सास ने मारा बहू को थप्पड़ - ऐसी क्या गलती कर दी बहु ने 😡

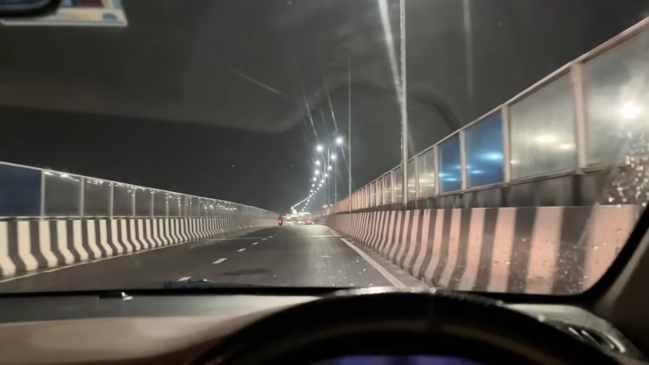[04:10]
यह दे लो दौर का एक्स्प्रेस वे भी चल रहे है और कितना जवर्दस रोड बनाओ है बार इस हो रही है मलब अभी रूकी एजस्ट अलगी बट लाइटे लूइटे इतनी प्रोपर हैं कि बिल्कुल बिना मज़ार पता नहीं लग रहा क्या पुड़गां के अंदर